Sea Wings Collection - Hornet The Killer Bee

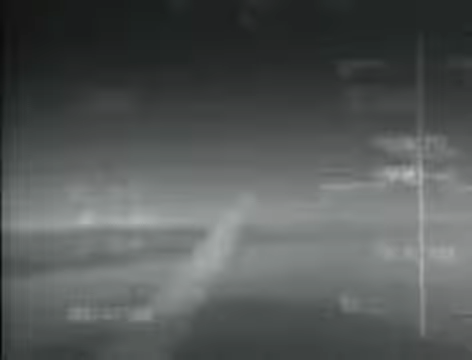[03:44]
is used to destroy enemy radar stations. During the Persian Gulf War, the Hornet's air-ground capabilities were put to use.
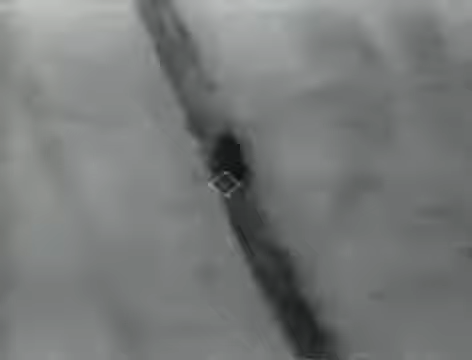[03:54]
Everything from laser-guided weapons to conventional bombs were hurled at Iraqi targets.
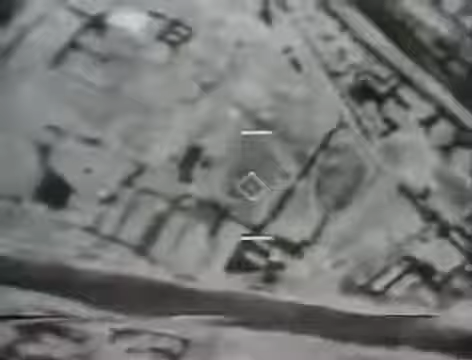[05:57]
This is footage of military outposts controlled by the Bosnian Serbs. The location and movement of Bosnian helicopters and other military hardware can be closely watched using infrared sensors aboard the F-18 Hornet.
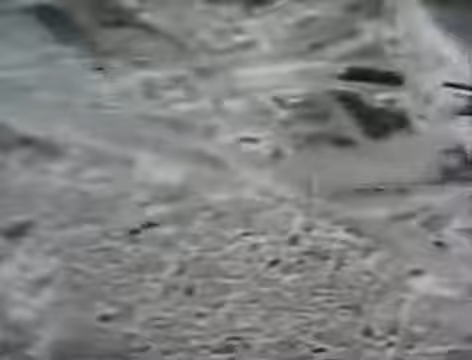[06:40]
Because these intelligence gathering missions don't require any available light, they are generally carried out under the relative safety of darkness. Weather conditions can dictate the success of these missions.
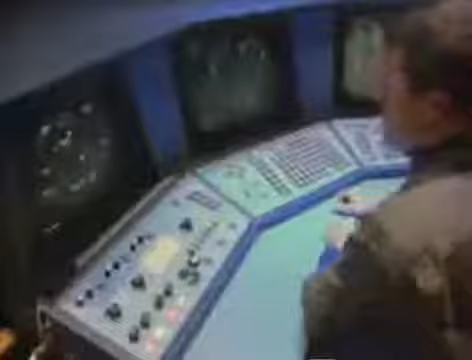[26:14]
TACS allows the evaluators to monitor the flight of every airplane as it is happening out on the ranges.
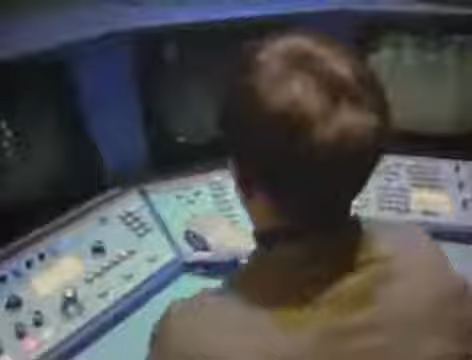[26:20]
Information from each plane is transmitted in real time via
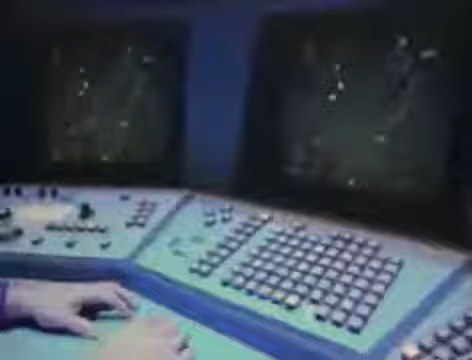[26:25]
data link back to these display screens. As perhaps the largest and most complex interactive video game in the world, the TAC system is the cornerstone of naval air wing training.
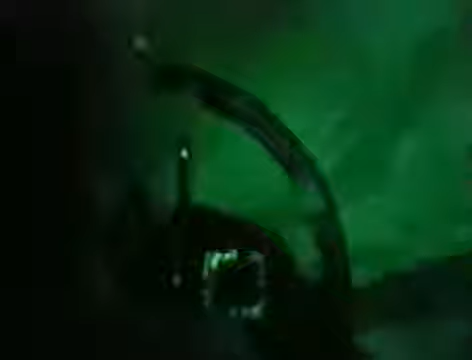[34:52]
The night vision goggle, or NVG, takes available light and amplifies it several thousand times.
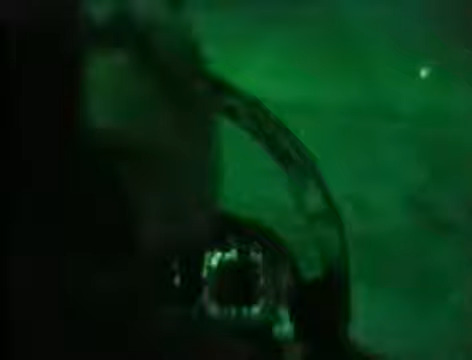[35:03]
It only intensifies light, so you have shadows out on the ground at night just like you have during the day. If you've got a full moon out there, your incline in the mountains on the backside of the where the source of light is.
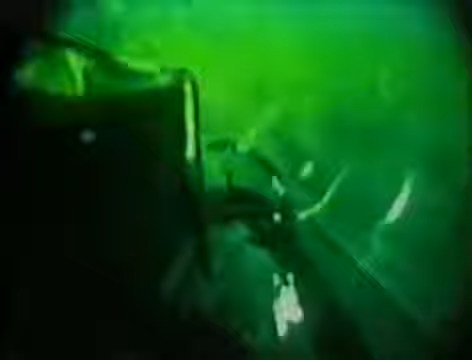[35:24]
The night vision goggles amplify light that already exists.
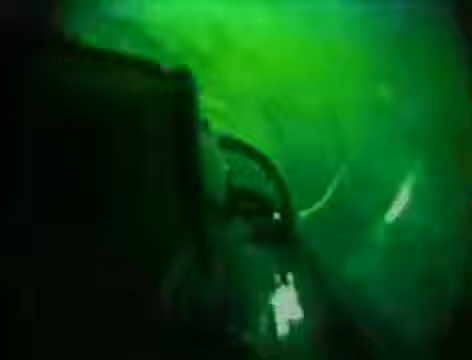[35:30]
In absolute darkness, the NVG is not effective. However, it only takes starlight to illuminate the ground.
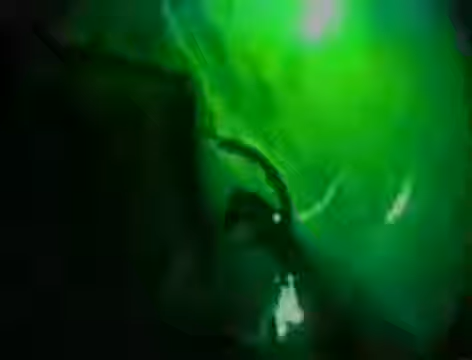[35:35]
A full moon is almost blinding.
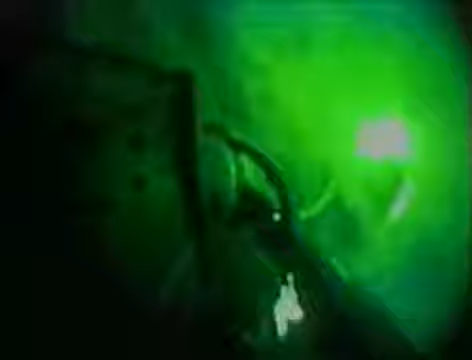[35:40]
With a full moon out there up at a high altitude, it amplifies all the light going down low level.
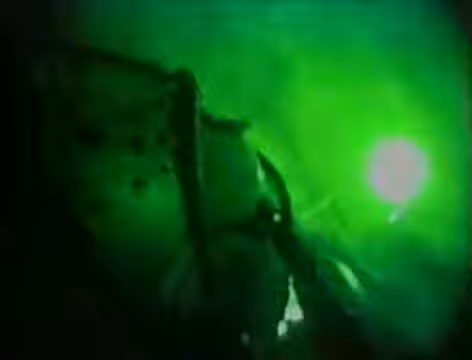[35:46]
It's just like flying during the day. You can see everything down there.
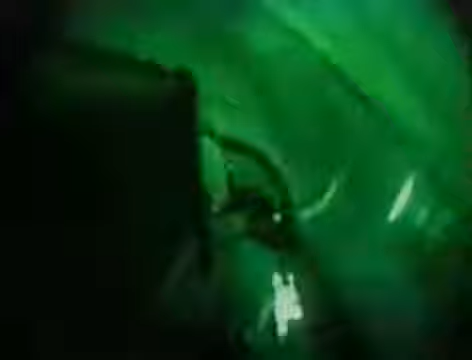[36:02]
Our pilot is now attacking a target with a barrage of rockets.
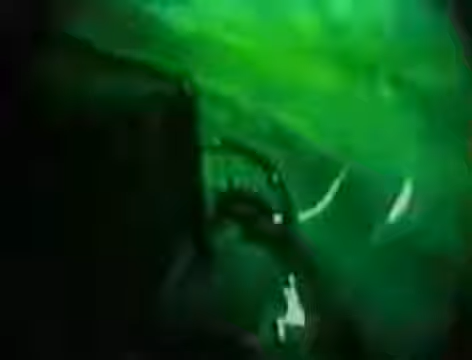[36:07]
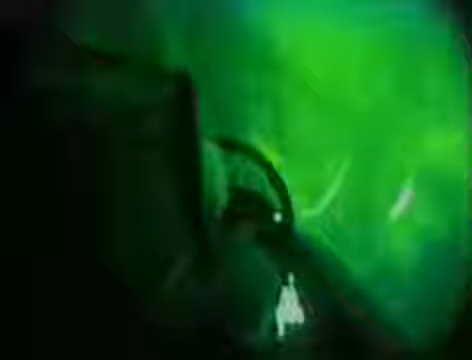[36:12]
Because of the sensitivity of the night vision goggles, standard cockpit displays would be almost blinding to the pilot. For this reason, the F-18s have a switch that allows the pilot to set the cockpit lighting to a night vision setting.
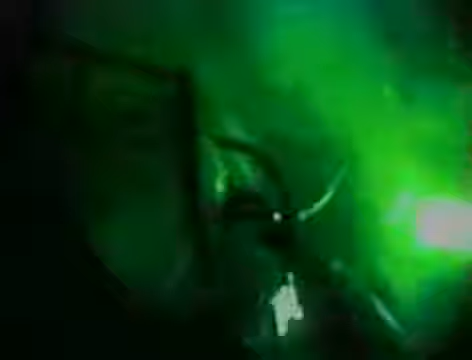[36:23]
When the pilot approaches the well-lit landing area,
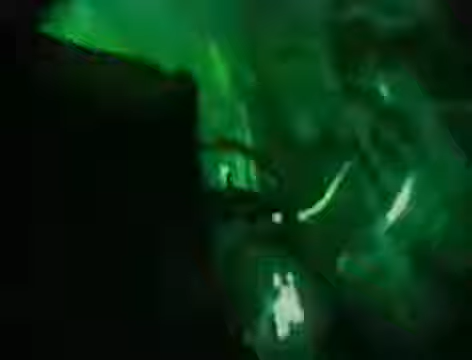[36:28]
he will remove his NVGs and switch the cockpit lighting back to the standard mode.
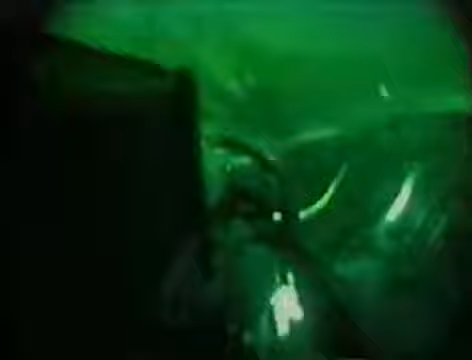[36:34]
The effectiveness of the night vision goggle is also its drawback.
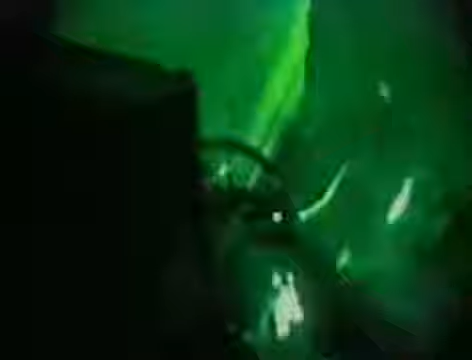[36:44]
For example, the lights from distant air traffic are a constant distraction.
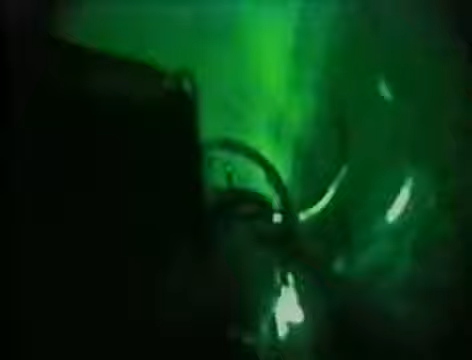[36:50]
The strobes on civilian airliners are extremely bright.
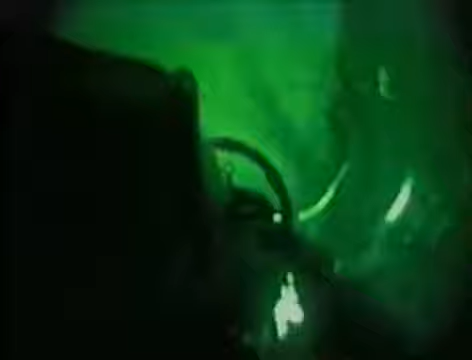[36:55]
It's a white light and a red light, which the NVGs amplify the best.
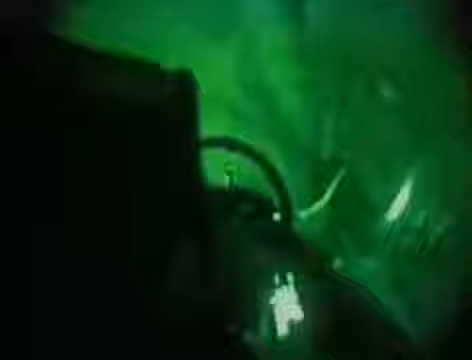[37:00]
And you can see airplanes well over 100 miles away. From central Nevada, where Fallon is located,